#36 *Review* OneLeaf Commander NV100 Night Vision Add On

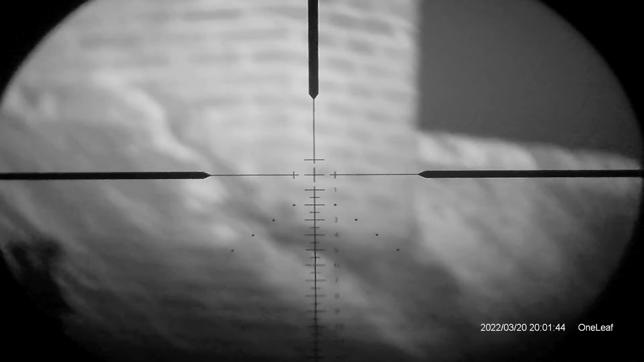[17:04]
and now we're switching to night vision i took the scope off so i'm not waving a gun around the neighborhood uh this is just a view over the
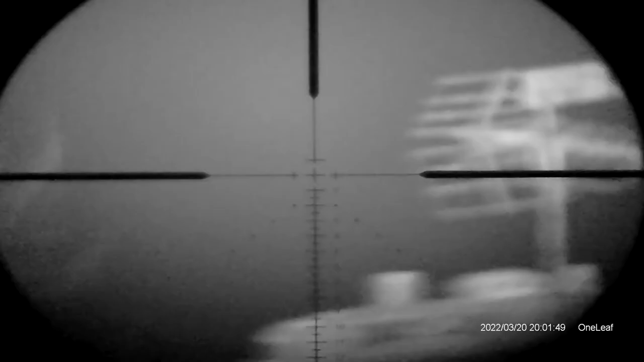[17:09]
back gardens um once i can get it focused but that chimney is
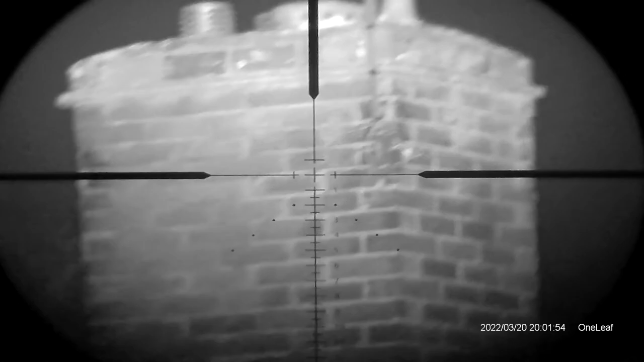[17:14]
about 50 yards away
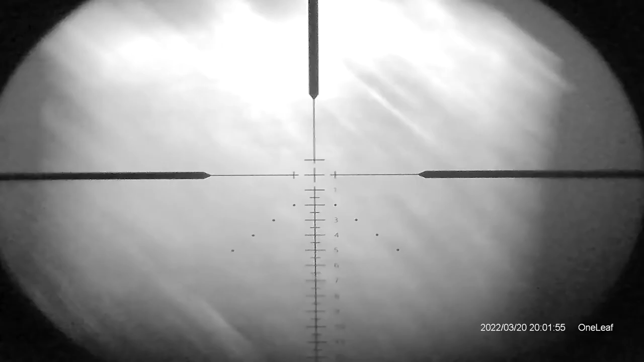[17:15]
as you can see it's well illuminated any rabbits at that distance will be lit up like a christmas tree so it's got a lovely clear
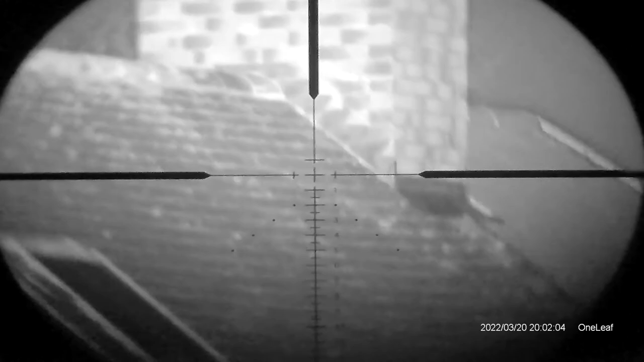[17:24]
night view on it as well the illuminator
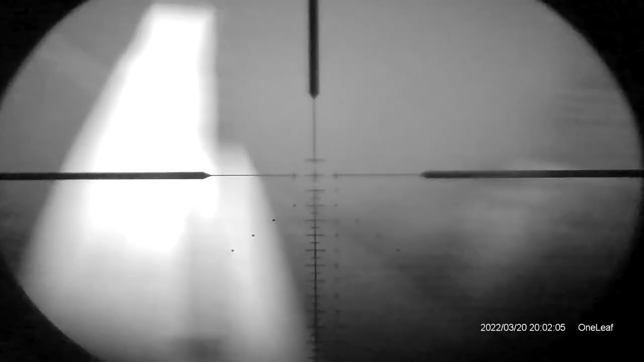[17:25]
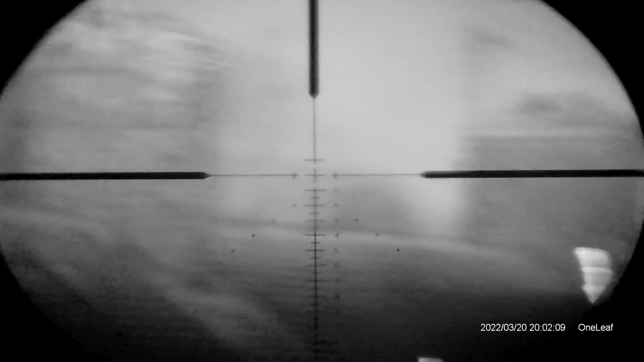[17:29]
that's about 70 yards to that uh chimney about 85 90 yards to that one
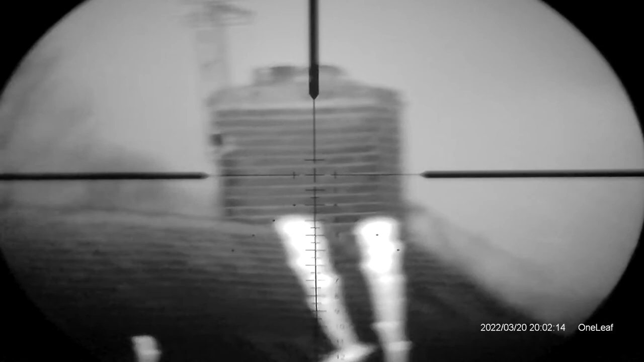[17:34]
no problem with the illuminator whatsoever and you wouldn't need a
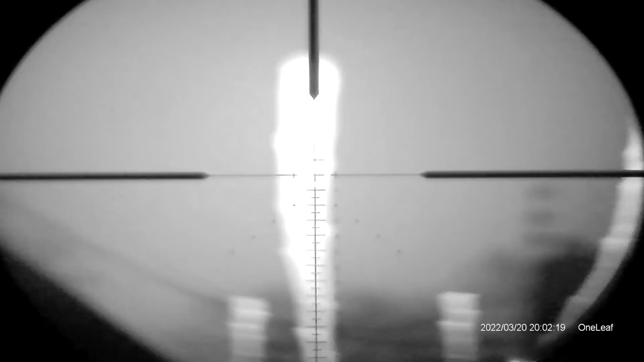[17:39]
separate illuminator with it there's more than enough
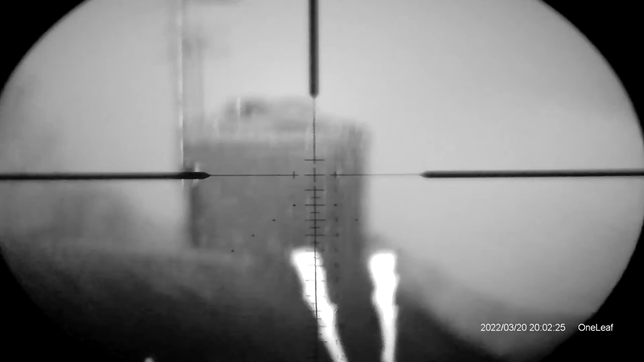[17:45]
there you go that's the view in the evenings in the dark